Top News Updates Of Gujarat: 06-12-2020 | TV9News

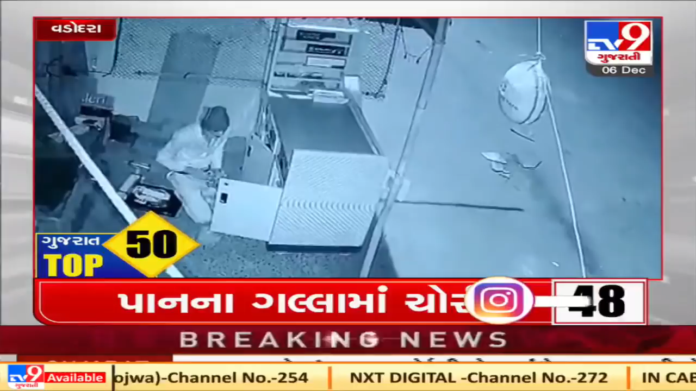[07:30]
वडोद्रा मा आजवा न्यू वी आईपी रोड उपर पानना गल्ला मा चोरी नी घतना बनी, पुलिस चौकी नी नजे काविला गल्ला मा थी रुप्या पंदर हजार नी चोरी थाई, स्थाने पुलिस से समक्रमामले तपास हाथ धरी, CCTV फुटिजिस ना धारे तपास शर�